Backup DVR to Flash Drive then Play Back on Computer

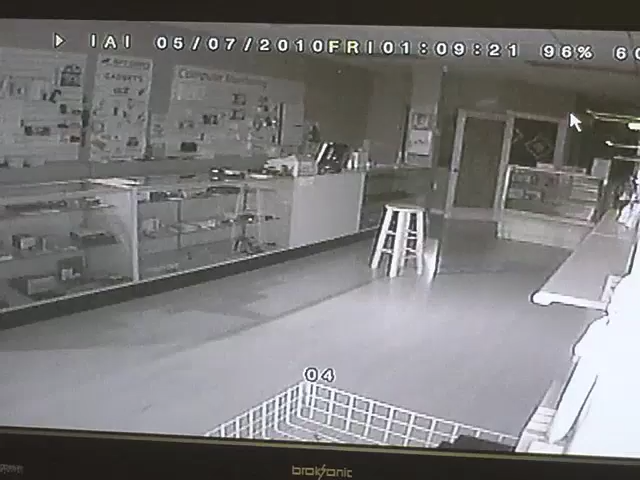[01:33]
And then we would hit the enter and copy button, which is basically going to copy this video that's playing back right now onto our flash drive. So when I hit the enter button, or the copy button, which is the same button on this machine, it's going to say backup video. And what that's doing now is going to be backing up everything that's playing on the screen at this point in time. So say I want to record a couple of minutes on here. I would simply let it play, and while it's playing, it's actually backing up onto my flash drive.